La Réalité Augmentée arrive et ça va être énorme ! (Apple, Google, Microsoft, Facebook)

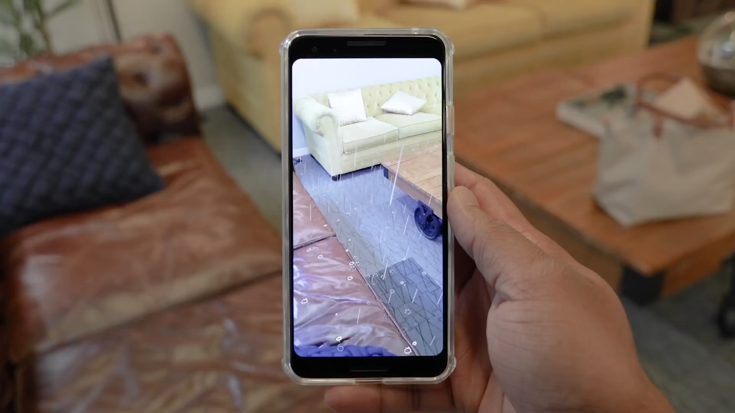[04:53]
Les particules rebondissent par exemple sur les décors les occlusions entre les objets réels et virtuels sont naturelles ça commence vraiment à le faire je sais pas ce que vous en pensez mais moi je trouve ça super balèze.